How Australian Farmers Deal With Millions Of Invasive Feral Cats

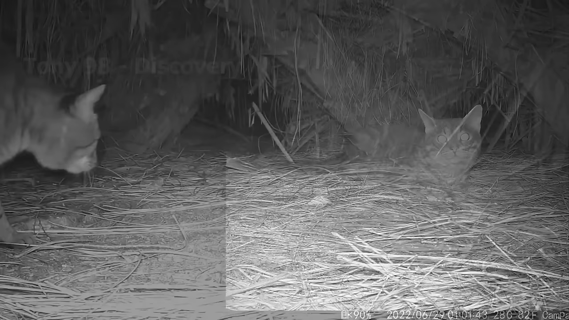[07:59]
there were eyes watching and gun muzzles aiming at them.
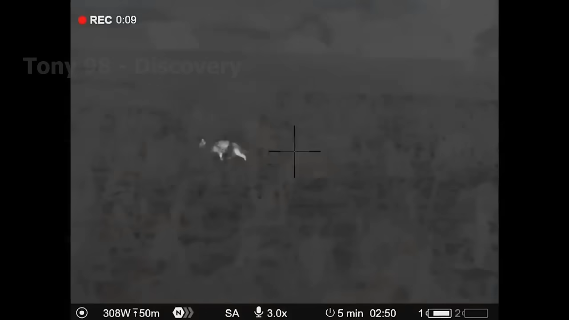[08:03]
In order to optimise the effectiveness of hunting wild cats,